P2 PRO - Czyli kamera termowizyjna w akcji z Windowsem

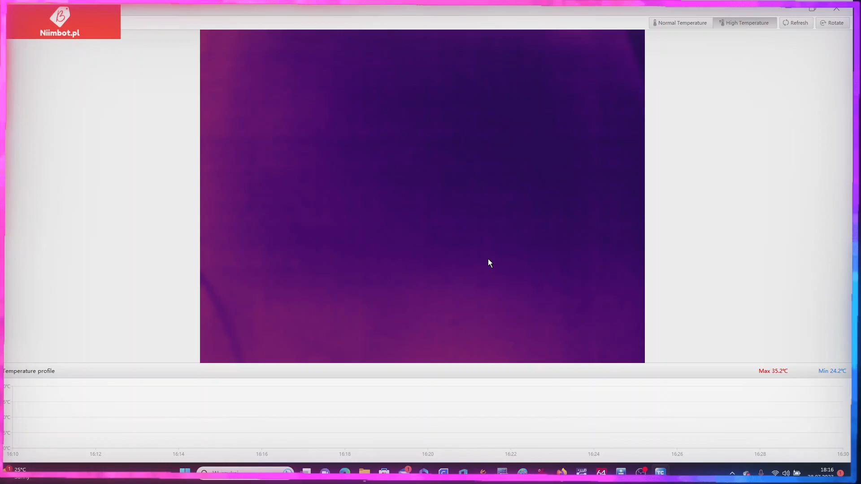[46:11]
On screen: max 35.2°C, min 24.2°C
Dobra, słuchajcie, tyle. Jeszcze raz. Widzicie? Oddalam, oddalam, oddalam, oddalam, oddalam, oddalam, oddalam. No nie ma tej takiej ostrości. Brakuje ostrości, żeby to pięknie było, fajnie widać.